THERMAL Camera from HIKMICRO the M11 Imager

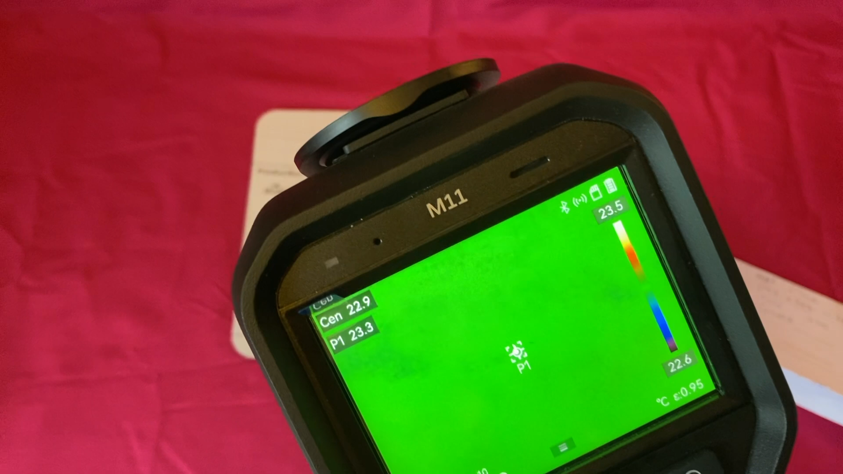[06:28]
On screen: scale top 23.5°C, scale bottom 22.6°C
It's you know. We can now see.
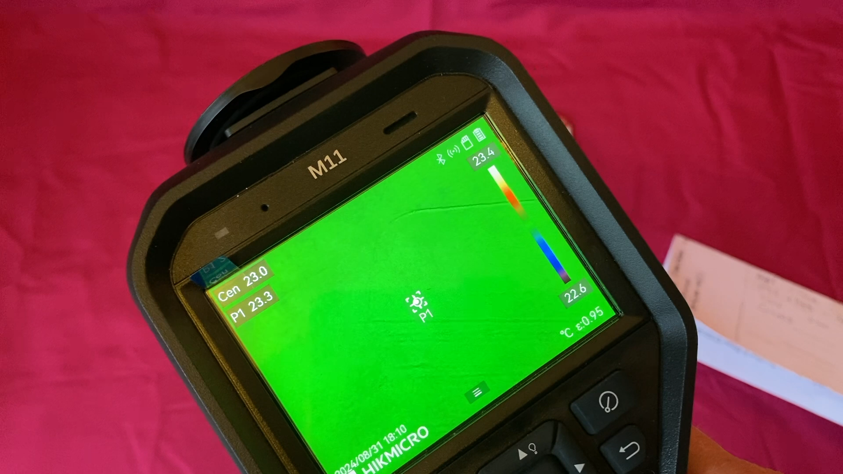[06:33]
On screen: scale top 23.4°C, scale bottom 22.6°C
This is the side of that mouse map there. The field of view. One thing I'll say about this. The field of view on this one really took me by surprise because it's.
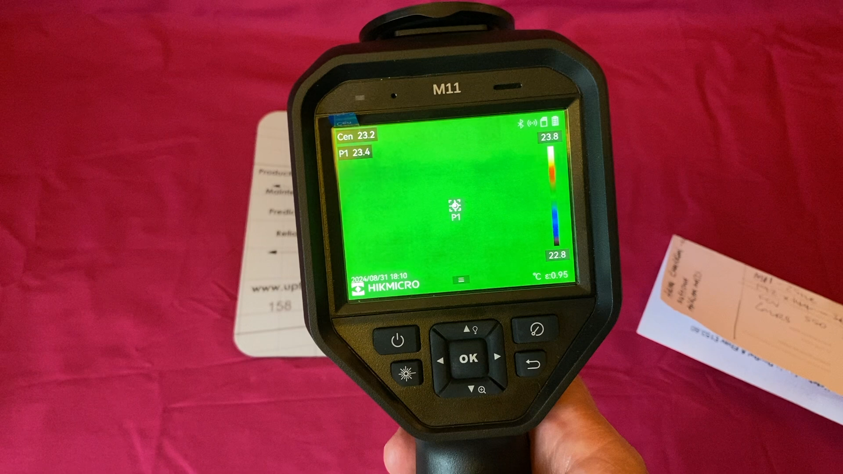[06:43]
On screen: spot 23.2°C, scale top 23.8°C, scale bottom 22.8°C
Let me just look at this.
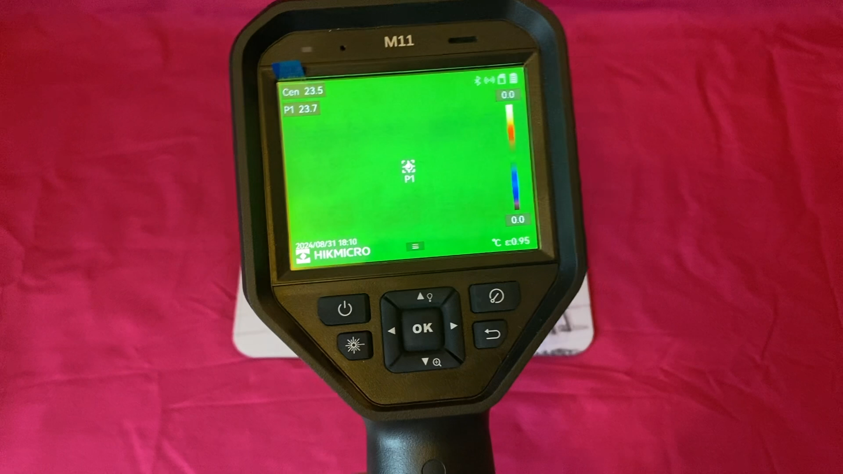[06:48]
The field of view is 19 by 14 degrees. So that's quite tight. And that means you've got to.
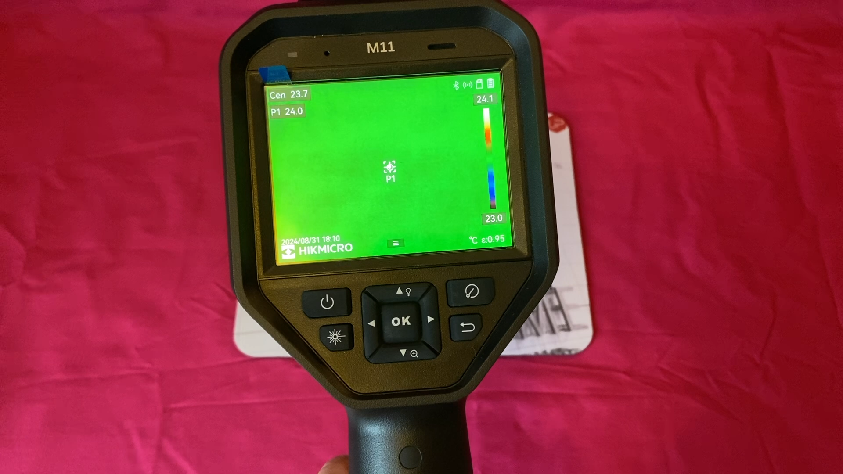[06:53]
On screen: scale top 24.1°C, scale bottom 23.0°C
You've got to stand back from what the. The. The target.
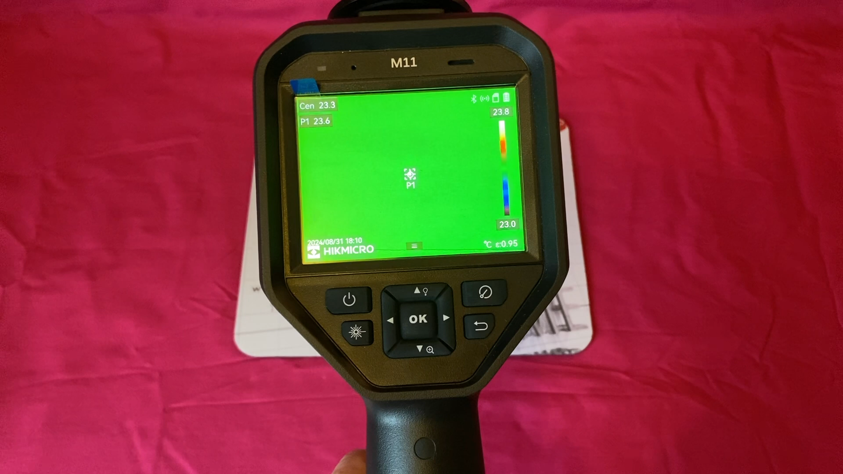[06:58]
On screen: spot 23.3°C, scale top 23.8°C, scale bottom 23.0°C
It's got a 25 hertz refresh rate. So that's the same as the pocket E.
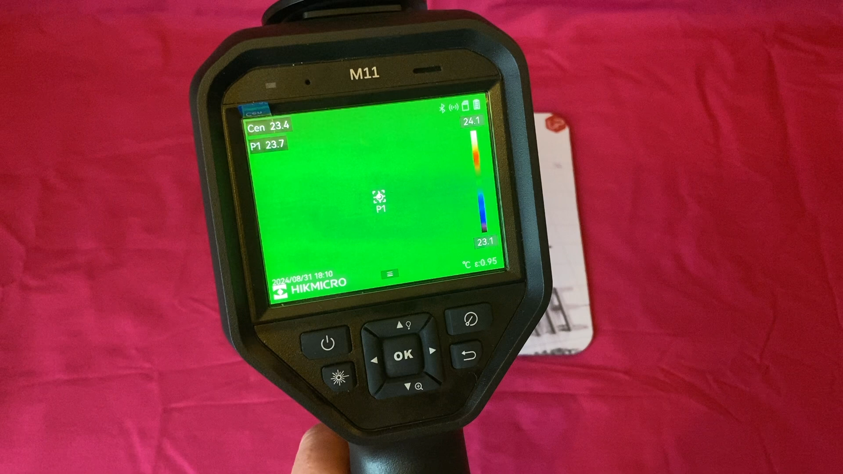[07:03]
So that's for your refresh on your video. And it's the sensor size.
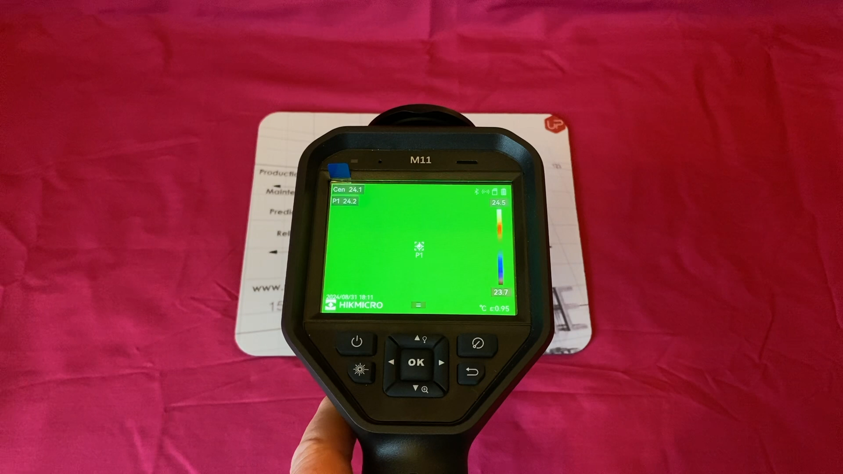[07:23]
On screen: scale top 24.5°C, scale bottom 23.7°C
But we've got that super IR function on here. Which can times that by two.
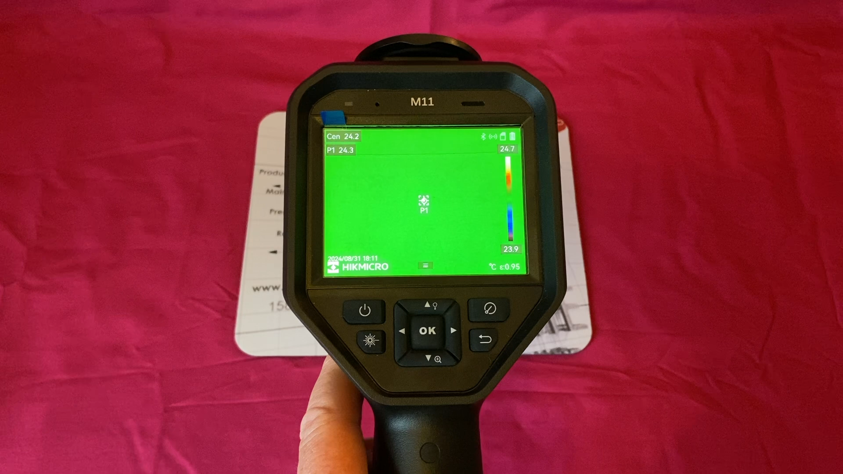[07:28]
So it goes up to 384 by 288 pixels.
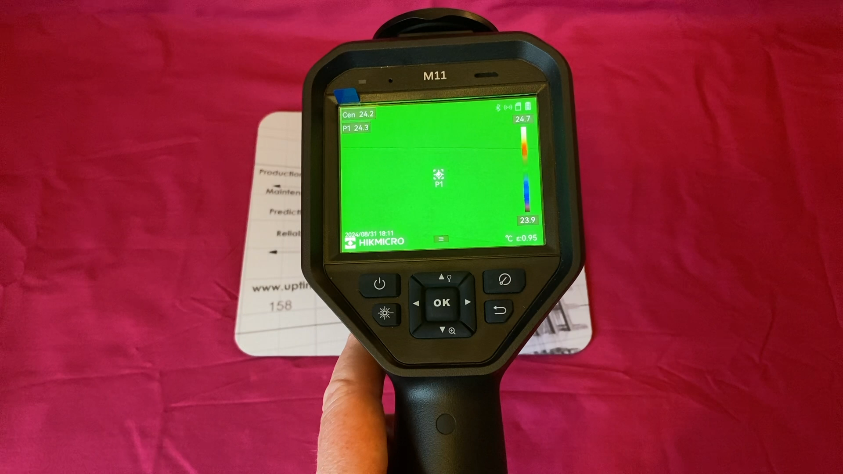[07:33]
This one. The pocket E went up to 350 degrees C. This one go up to 550 degrees C. Now I don't work anymore in the turbine industry.
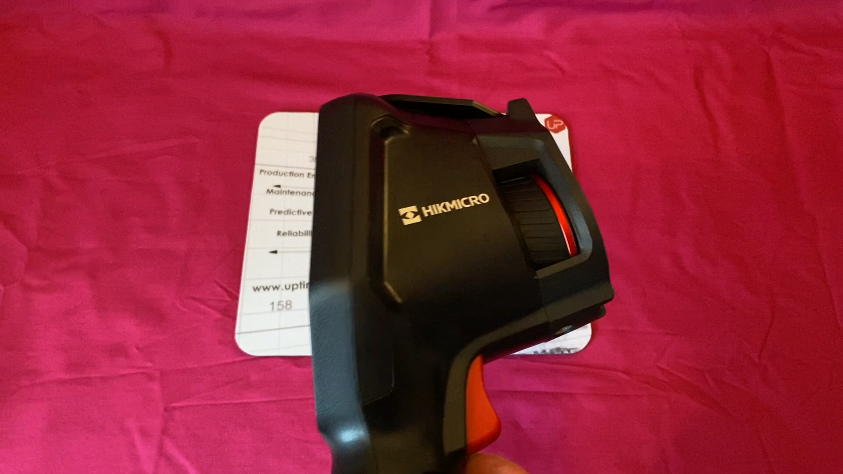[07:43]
So I'm not really interested in anything. That's going to go above 200 degrees C to be honest.
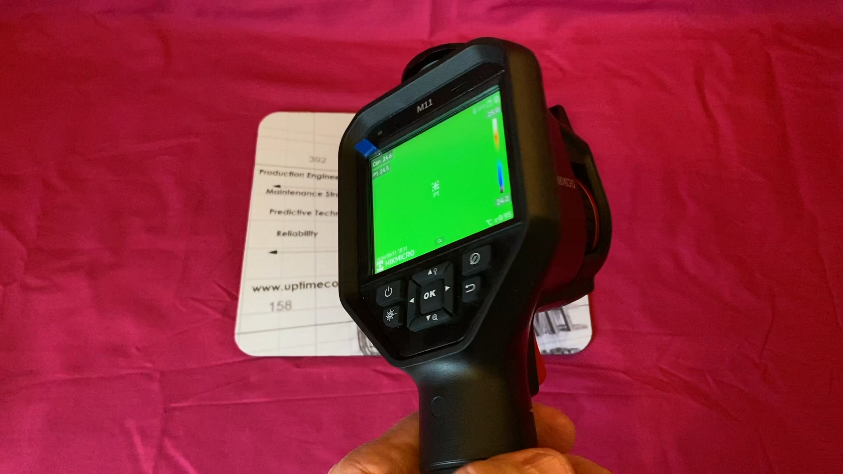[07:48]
Most. The ovens that I look at. Kind of go up to 260 maybe.
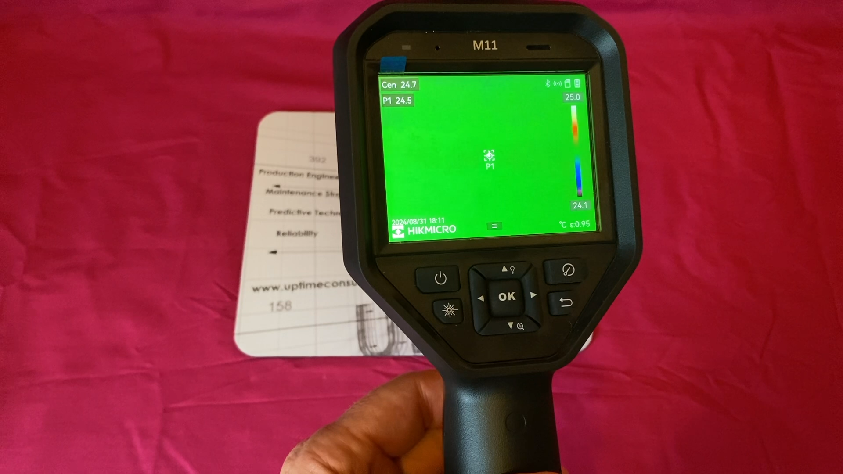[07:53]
On screen: spot 24.7°C, scale top 25.0°C, scale bottom 24.1°C
So yeah. It's good. It goes down to minus 20. I've never actually looked at anything in the minus realm anyway.
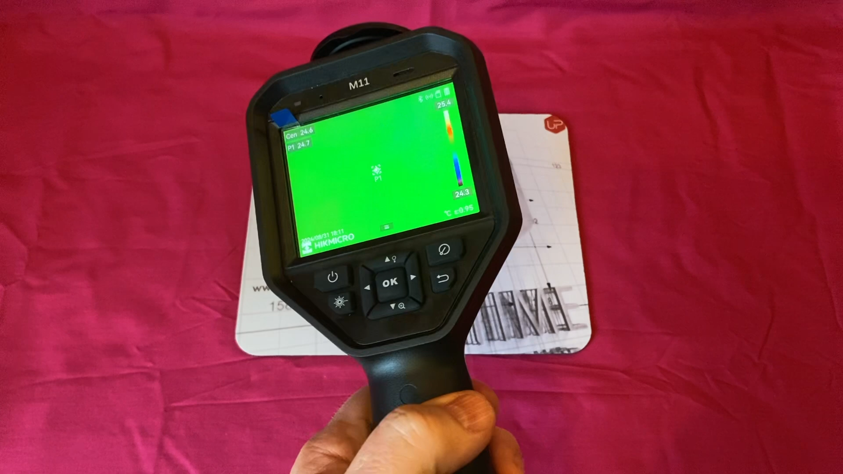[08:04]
And they say there's about 6 hours of charge on a battery.
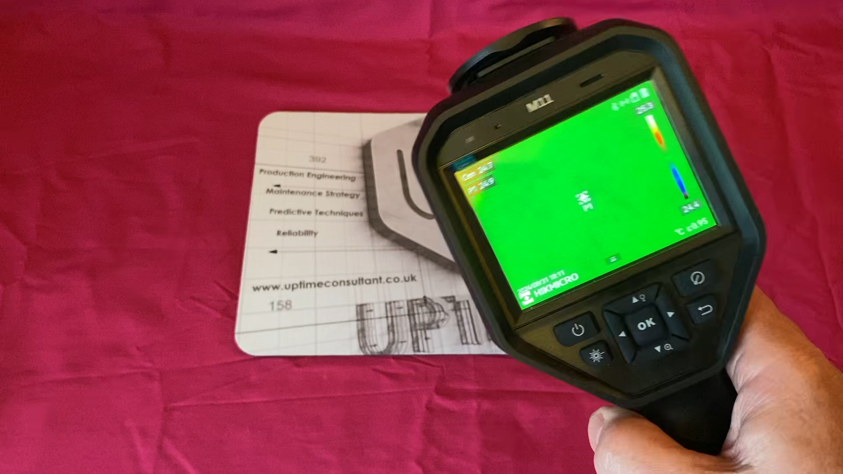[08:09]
We used this for a couple of hours yesterday in a factory. And the guys.